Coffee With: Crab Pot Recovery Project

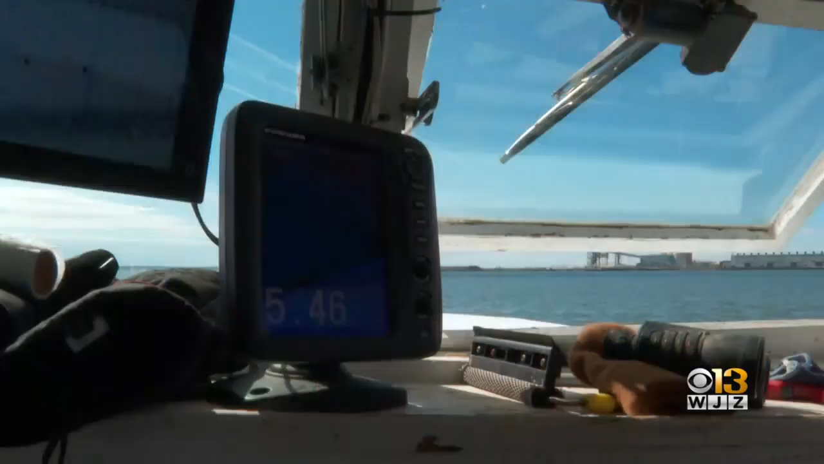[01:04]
They were identified at the beginning of the year using side scan sonar technology that can map out what's at the bottom of the bay and they found the ghost traps that were lost during storms were cut loose by boat propellers.